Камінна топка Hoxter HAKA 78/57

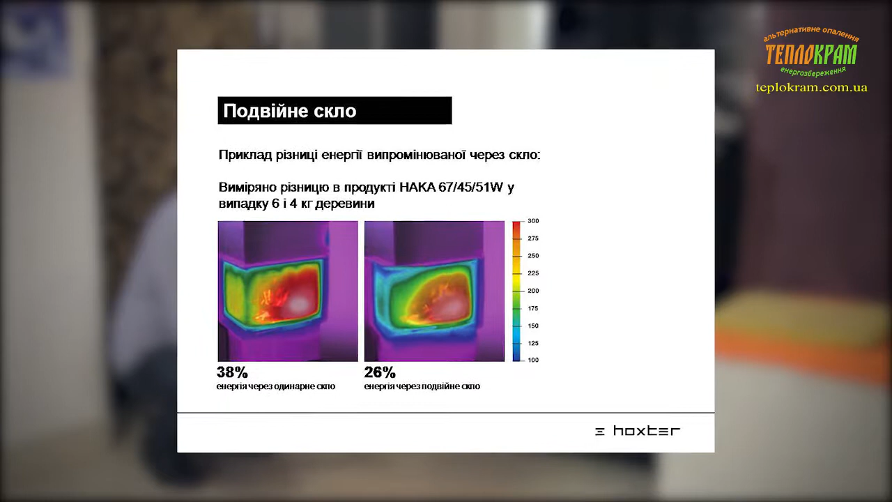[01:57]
а інфрачервонні випромінювання через скло йдуть мінімальними. Дуже важливою перевагою компанії Хокстер є дверний профіль, який вони використовують у своєму продукті.